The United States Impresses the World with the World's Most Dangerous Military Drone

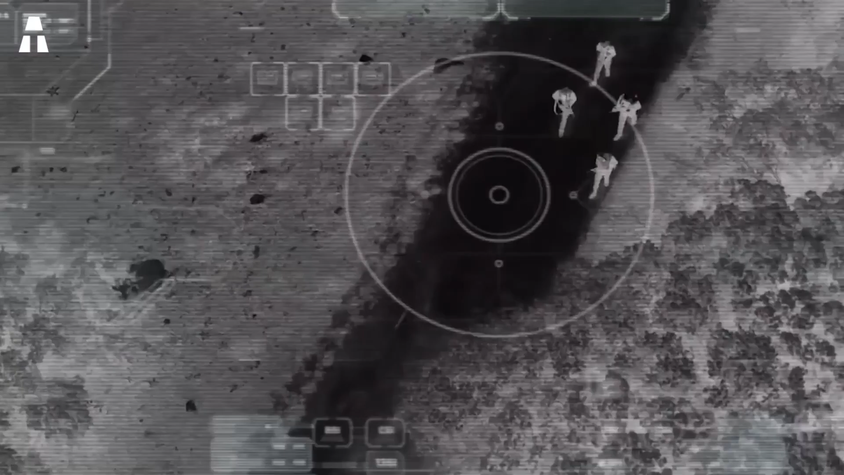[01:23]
while its video camera collects 12 frames per second.
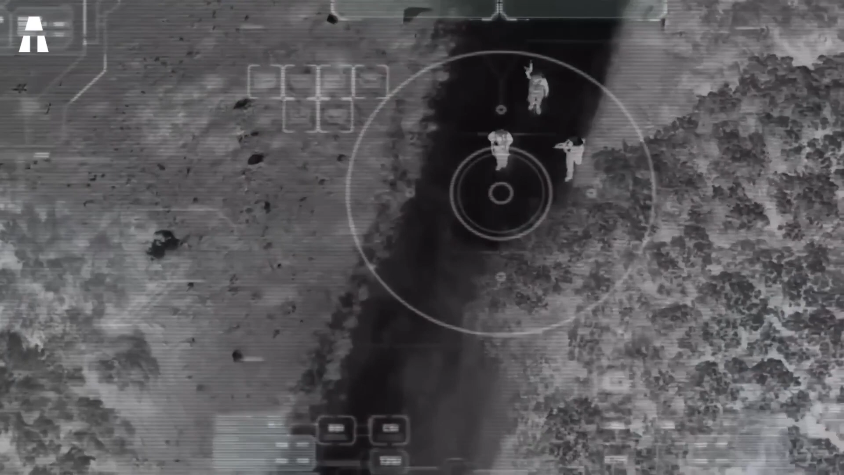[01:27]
The drone is armed with missiles that can destroy moving combat vehicles such as helicopters and aircraft.
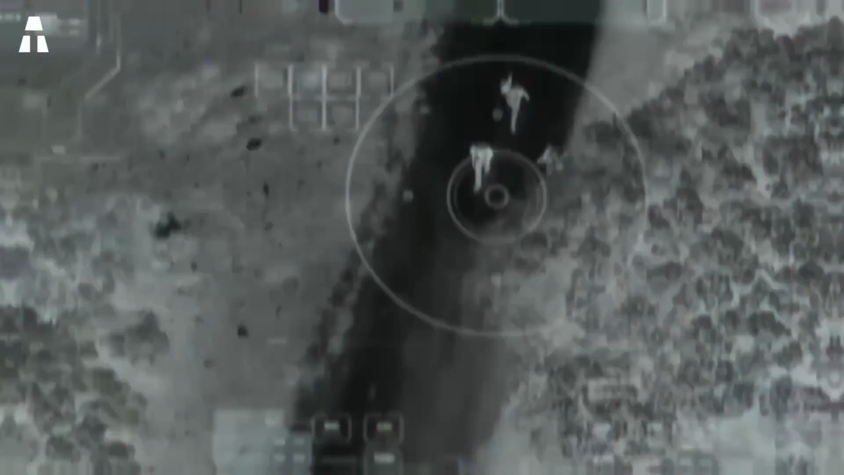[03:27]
They can track up to 12 moving targets at the same time.